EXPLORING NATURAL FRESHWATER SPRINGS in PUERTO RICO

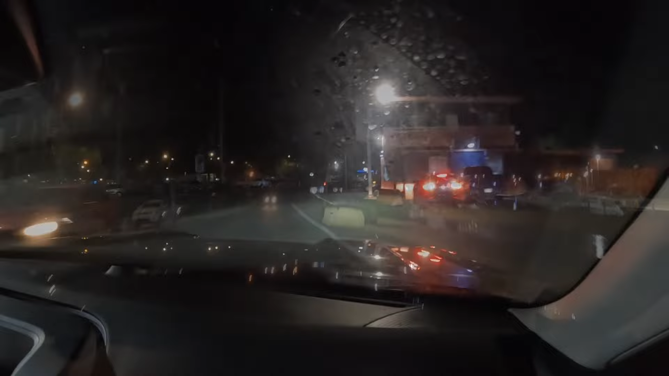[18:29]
No, you're going this way The Gaera's right here on the right Right there